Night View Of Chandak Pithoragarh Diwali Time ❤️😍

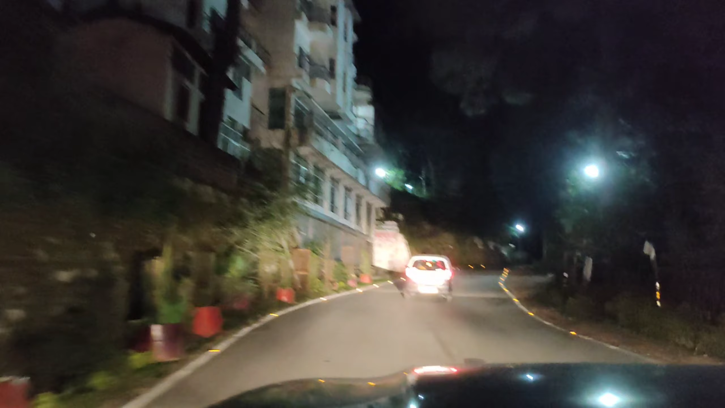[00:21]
इंजॉय करते हुए जा रहे हैं अभी हम क्या कहते हैं चंडाक में, जहाँ पर वो व्यू पॉइंट है जहाँ पर हमारा इंडिया का फ्लैग लगा हुआ है,